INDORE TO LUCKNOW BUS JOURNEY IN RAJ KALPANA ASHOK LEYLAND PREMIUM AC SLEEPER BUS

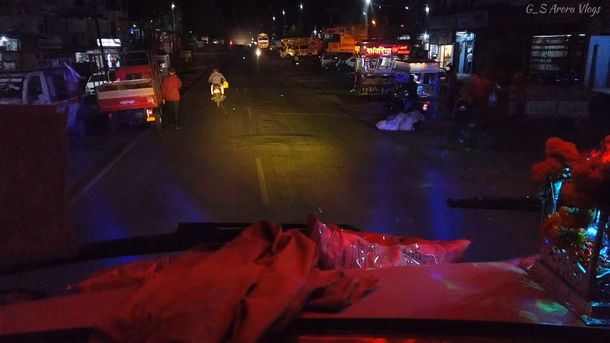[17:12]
तो जी एंटर कर चुके हैं अभी मक्सी क्रॉस कर रहे हैं, वैसे कोई पिकअप नहीं है यहाँ से, बट यहाँ से भी आप अगर आप टिकट बुक कराना चाहो तो करा सकते हो भाई, पिकअप और ड्रॉप दोनों होता है यहाँ पे। और बाकी यार लाइटिंग वगैरह देखो भाई, गाड़ी कितनी मस्त है।
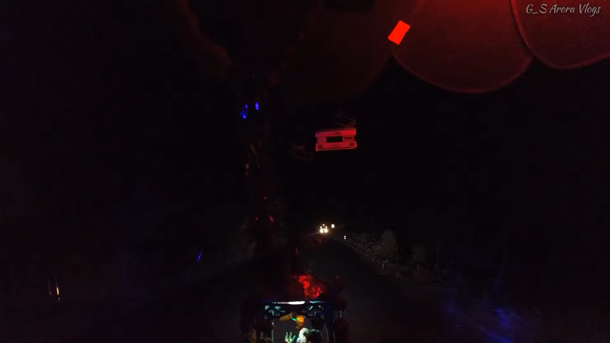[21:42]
मैं आपको रात को 2:30 से लिए दिखा रहा हूँ, क्योंकि अभी स्टार्ट हो गया भाई घाट सेक्शन,